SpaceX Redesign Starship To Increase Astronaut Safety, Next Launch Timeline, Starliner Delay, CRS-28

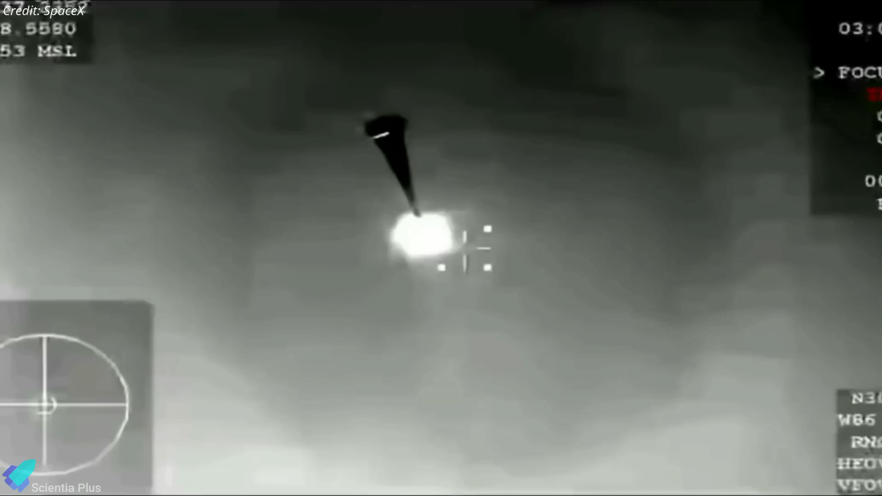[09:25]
About 12 hours after undocking from the station, the Dragon capsule made a fiery plunge back through Earth's atmosphere to splash down in the Gulf of Mexico, bringing an end to the eight-day long Axe-2 mission.